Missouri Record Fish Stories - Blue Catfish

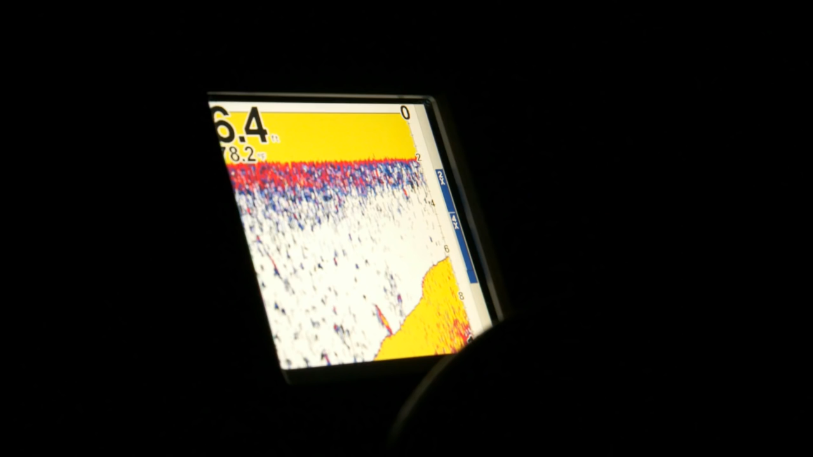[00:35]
All of a sudden, had three big monster fish pop up on the sonar.